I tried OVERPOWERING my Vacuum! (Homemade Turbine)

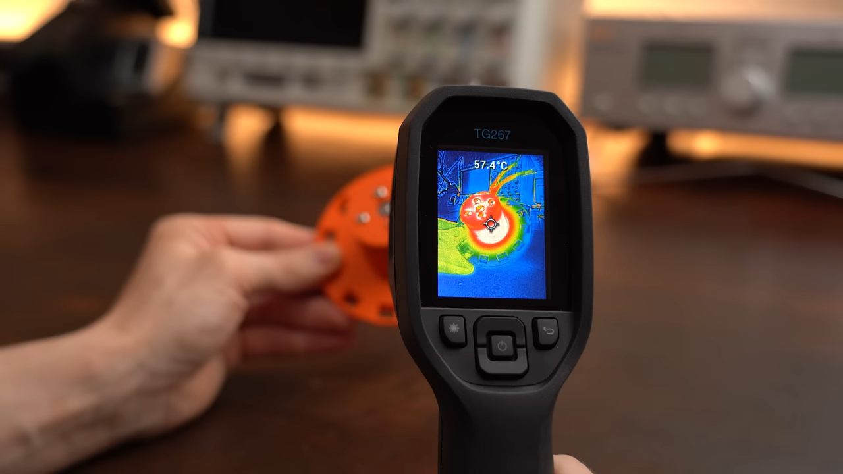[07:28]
On screen: spot 57.4°C
And the first reason for that was that the motor got very hot and therefore deformed the PLA filament.
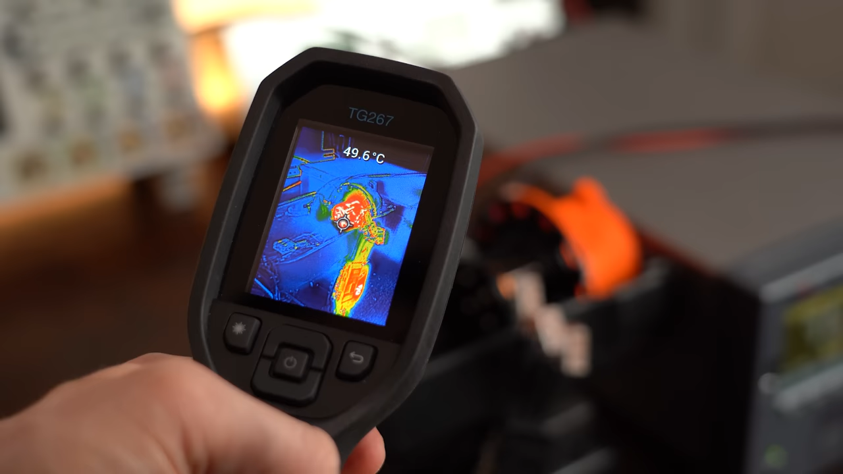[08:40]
On screen: spot 49.6°C
This time though the temperature of the motor was still in the acceptable range and pretty much the only problem this time was that once again a magnet came loose.